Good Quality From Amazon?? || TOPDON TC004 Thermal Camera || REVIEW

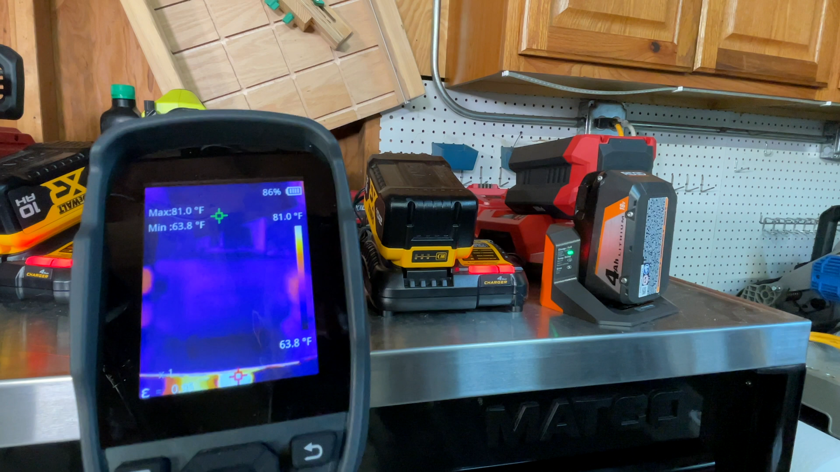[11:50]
On screen: max 81.0°F, min 63.8°F, scale top 81.0°F, scale bottom 63.8°F
been using it here's a battery that's stone cold with a charger that has finished charging
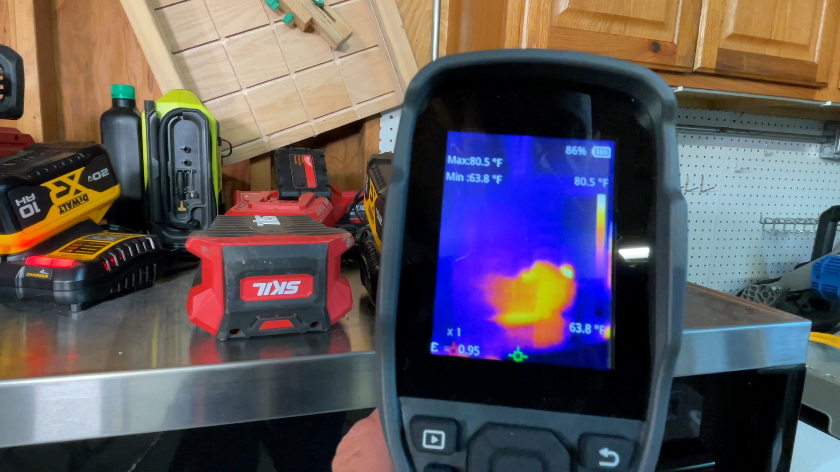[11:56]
On screen: max 80.5°F, min 63.8°F, scale top 80.5°F, scale bottom 63.8°F
it days ago you can see the charger's lit up but the battery's cold my fingerprint on it
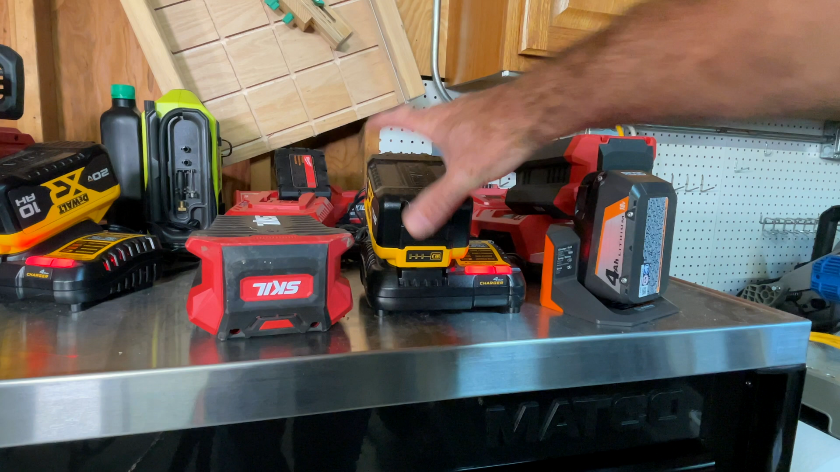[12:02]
there's the battery there's my fingerprint cold battery hot charger this battery
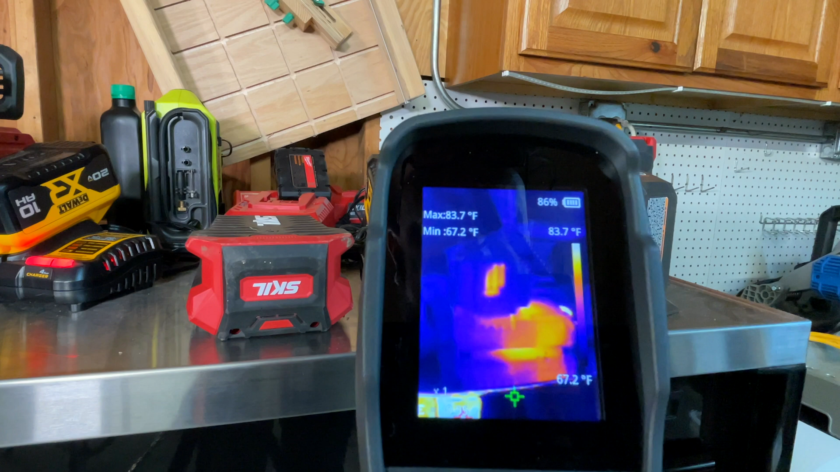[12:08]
On screen: max 83.7°F, min 67.2°F, scale top 83.7°F, scale bottom 67.2°F
here's the rigid battery we just got done sawing a four by six with
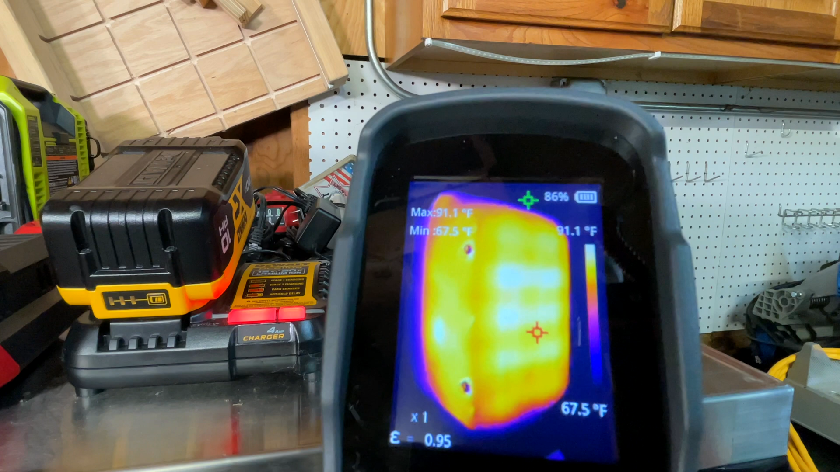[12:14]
On screen: max 91.1°F, min 67.5°F, scale bottom 67.5°F
and that is downright creepy huh i mean it's only at 91 degrees but i
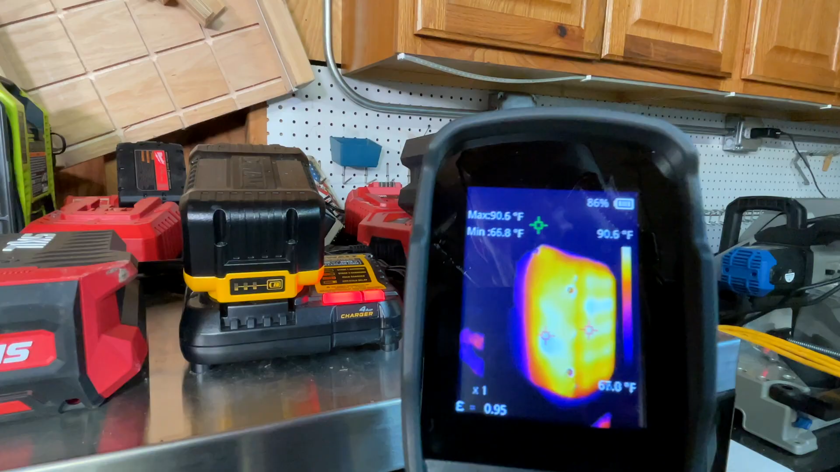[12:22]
On screen: max 90.6°F, scale top 90.6°F
mean you can see the individual cells in that battery that is creepy doesn't necessarily feel warm it's gonna have my hand print on it now but you can't even see it because it's just glowing here's some more crazy stuff
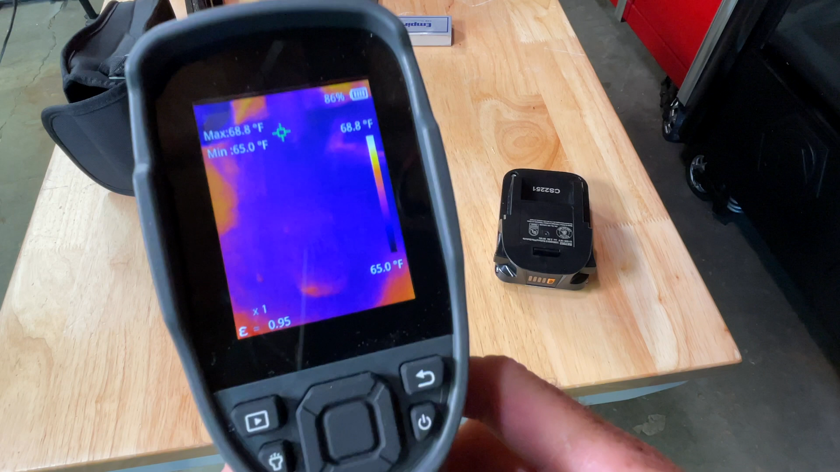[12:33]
On screen: max 68.8°F, min 65.0°F, scale top 68.8°F, scale bottom 65.0°F
there's cold stone cold battery there's a battery that just got done doing a little drilling
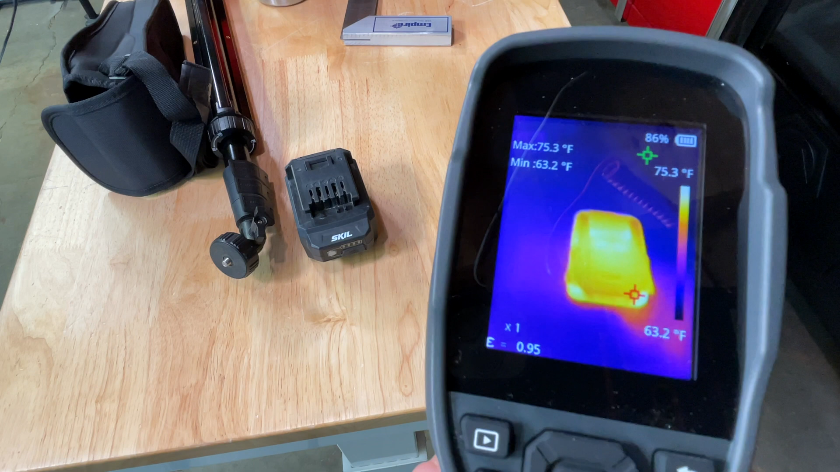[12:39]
On screen: max 75.3°F, min 63.2°F, scale top 75.3°F, scale bottom 63.2°F
it contrasts to my hand so my hand is the hot part now
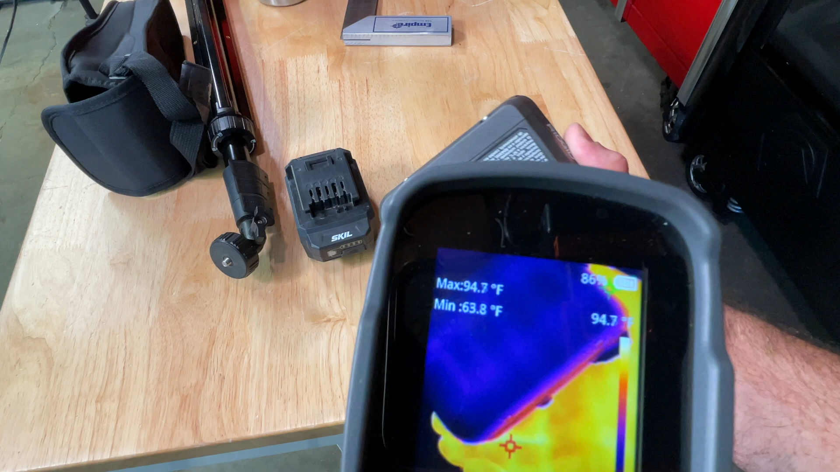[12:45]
On screen: max 94.7°F, min 63.8°F
so the battery doesn't look that hot when we get rid of my hand the battery is the hottest thing in the frame
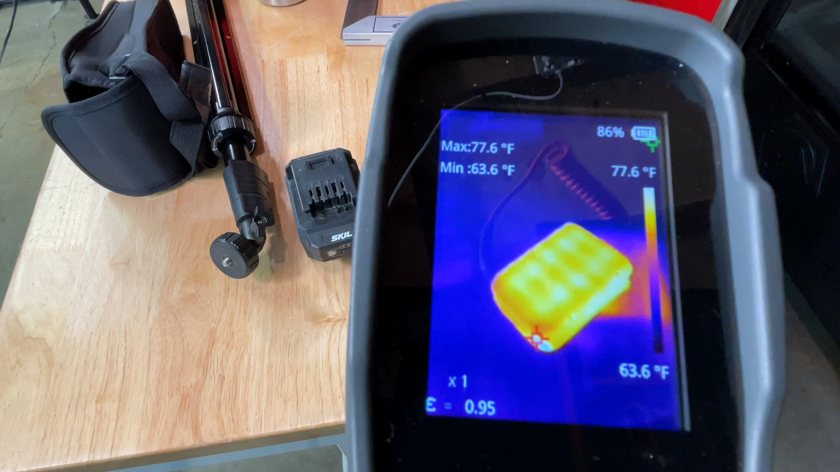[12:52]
On screen: max 77.6°F, min 63.6°F, scale top 77.6°F, scale bottom 63.6°F
i mean only 77 degrees of it but i love that it gives you your high low range here
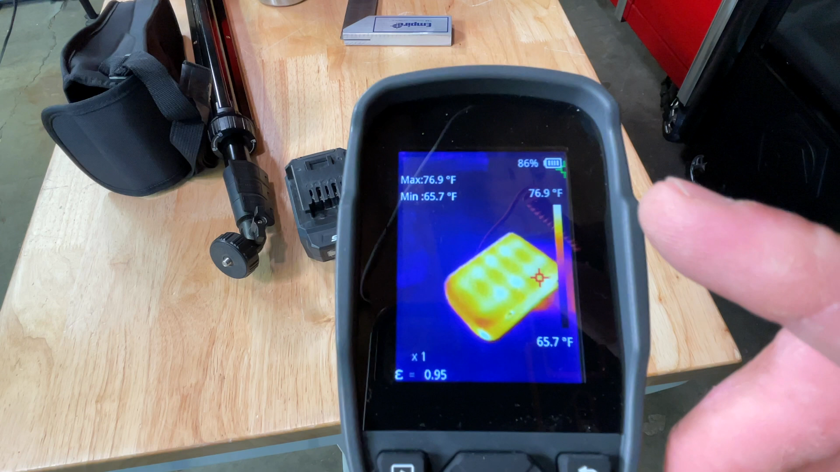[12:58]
On screen: max 76.9°F, min 65.7°F, scale top 76.9°F, scale bottom 65.7°F
get your high low range here and it shows you max in minimum there there's a circ sauce just starting to cool off
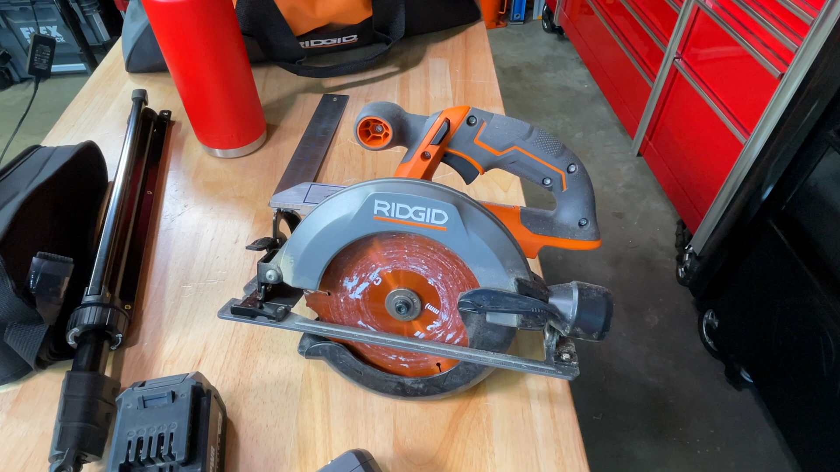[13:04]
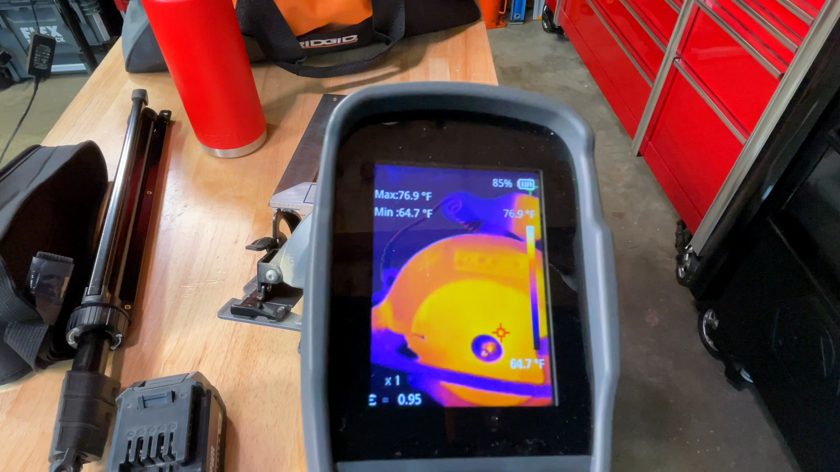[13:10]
On screen: max 76.9°F, min 64.7°F, scale top 76.9°F
it's not very hot 76.9 77 degrees